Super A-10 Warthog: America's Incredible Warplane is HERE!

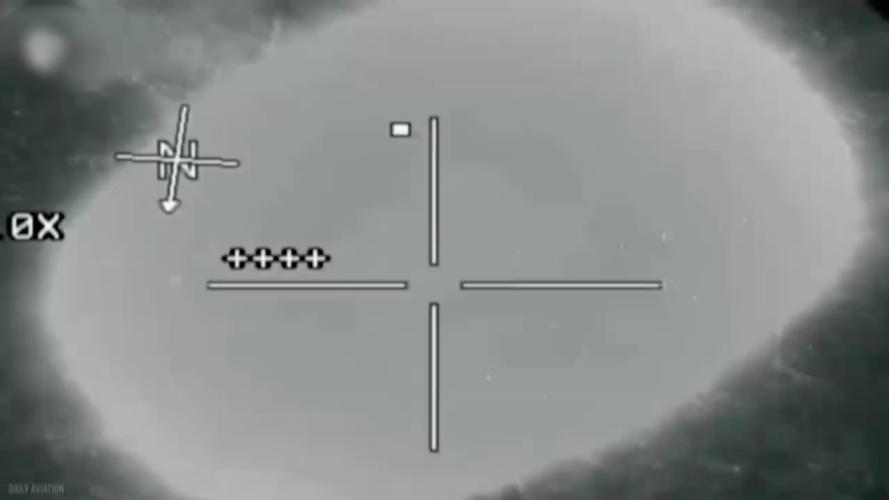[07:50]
will notify the pilot if they can hit all their intended targets in a single run.